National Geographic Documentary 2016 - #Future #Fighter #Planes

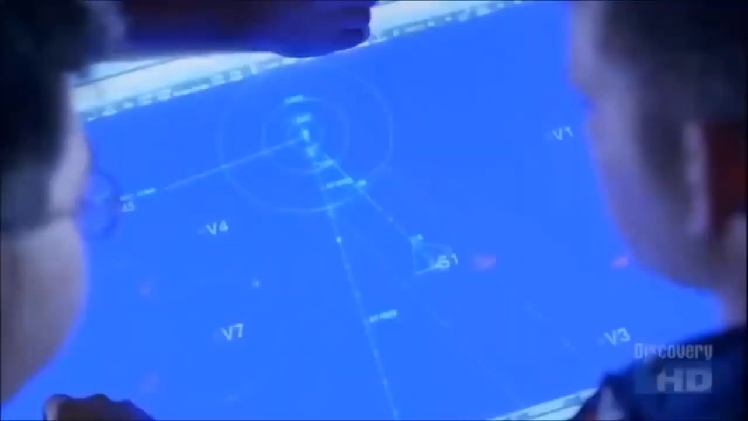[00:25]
Enter the incredible world of 21st century combat.
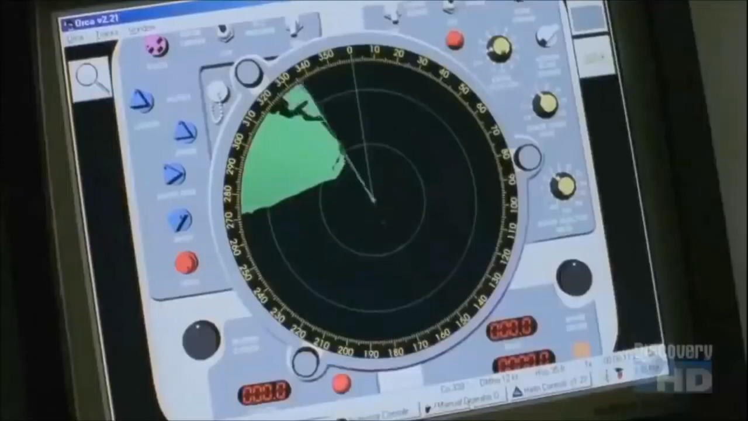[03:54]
Stealth technology was created to counter advances in radar.
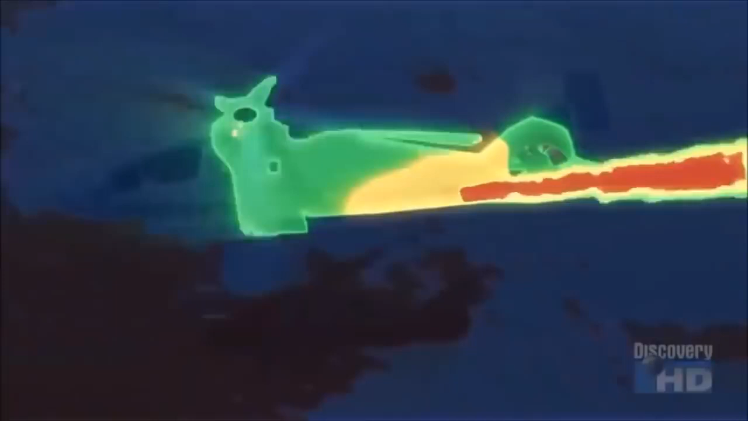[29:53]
Comanche defeats that by the engine exhaust being mixed with ambient air and cooling it so that there's no longer a heat plume for that missile to home in on.